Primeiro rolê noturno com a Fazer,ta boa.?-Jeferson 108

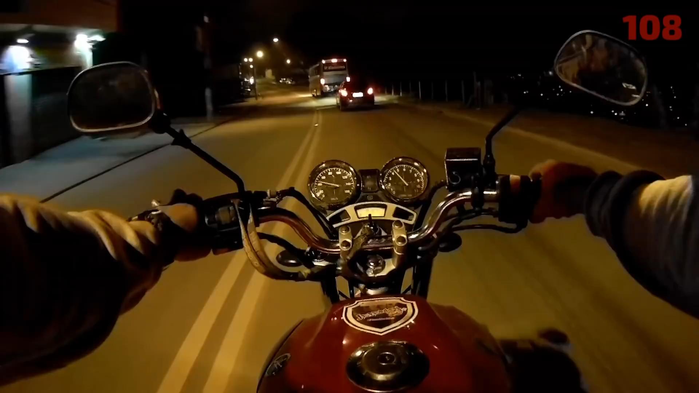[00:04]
E é isso aí família 108, como é que vocês estão aí? Tudo tranquilo, tudo na paz? Vamos nessa aí! Se liga só, essa posição dessa câmera aí, como é que ficou? Ficou bacana?
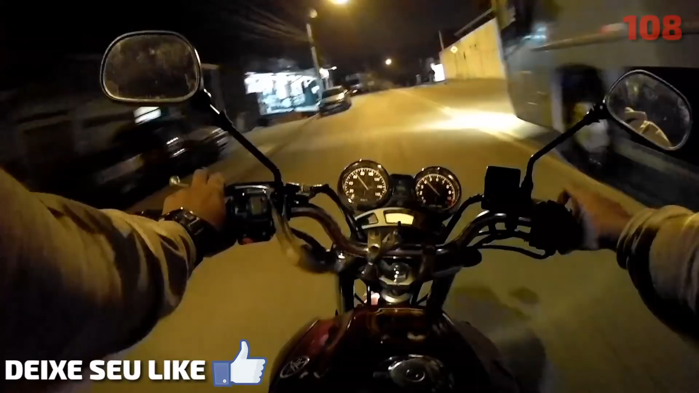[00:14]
Ah, eu curti hein, já gravei algumas vezes assim, faz muito tempo Faz muito tempo que eu não gravo nessa posição aí, vamos lá! Primeiro rolê noturno que eu dou com essa moto aqui Ainda não andei a noite com ela, tá bom? Primeiro rolê já estou gravando para vocês aí, firmeza, espero que vocês gostem Ah Jefferson, a posição da câmera vai ficar sempre assim agora? Não pessoal, só estou fazendo um videozinho diferente aí Para vocês se sentirem aí como se estivessem jogando um GTA Firmeza?
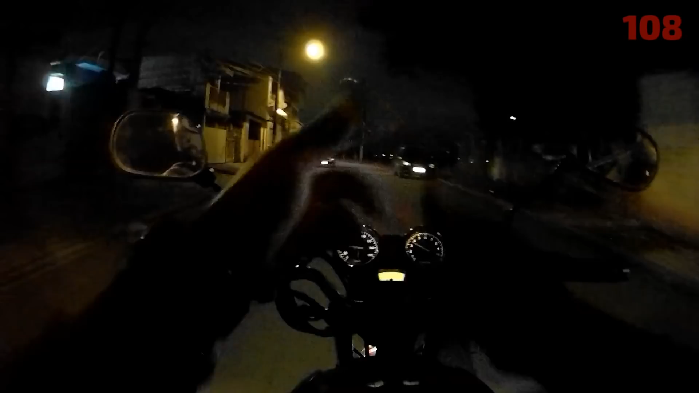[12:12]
É... Fazer uma ultrapassagem Mano, é show de bola Depois eu vou fazer uns vídeos aí também Dos prós e contras Que eu já percebi na moto Né? É... Mano, só um contra Que eu já falo logo aqui Nesse farol Farol original Lixo Bostão O meu globo óptico dela Não tá zoado Tá bem cromadinho Tá da hora Era pra ficar uma iluminação Bem melhor Tá ligado? Mas é mal bosta Mas eu já tô com a nova Super LED E eu vou colocar na moto Tá? Em breve eu já vou lançar na moto E vou mostrar pra vocês